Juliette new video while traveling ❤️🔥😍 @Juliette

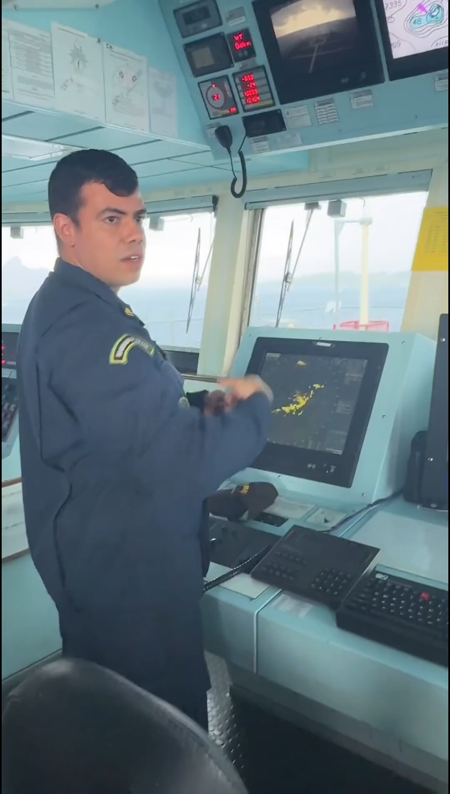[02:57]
você ainda Em torno da onda e tá sendo apresentado Aqui nesse display,
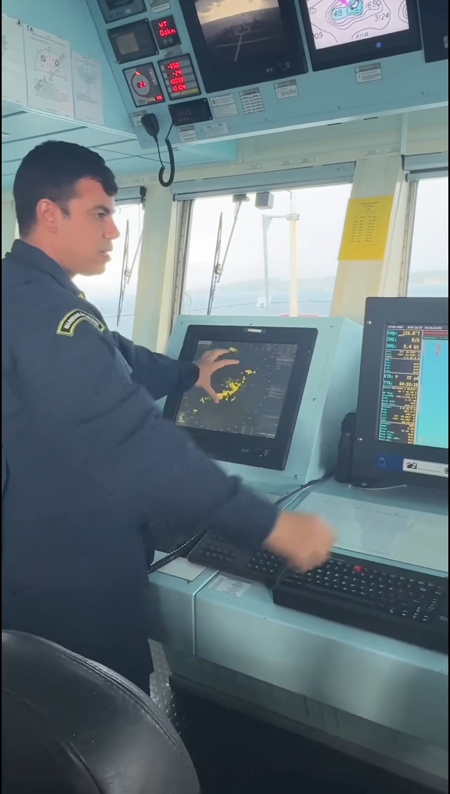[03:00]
cada um deles Aqui a gente vê a ilha, sentindo ali, ó Não foi um vídeo não,
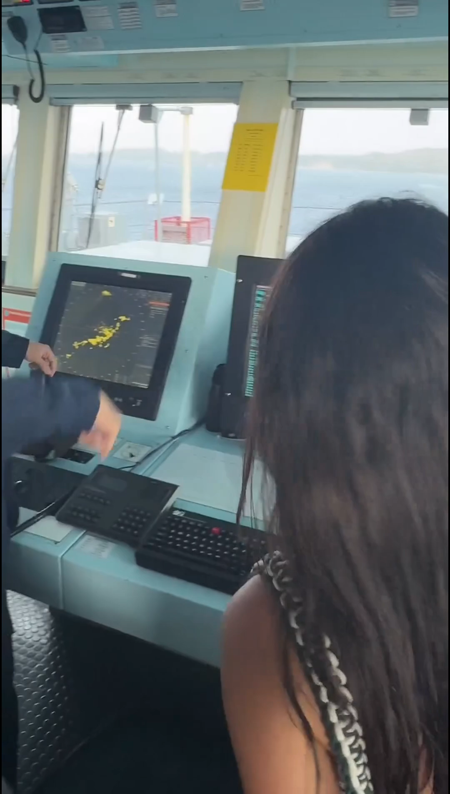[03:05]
hein Quando é um outro navio, ó, tem uns menores aqui Porque esse que ela tá, ó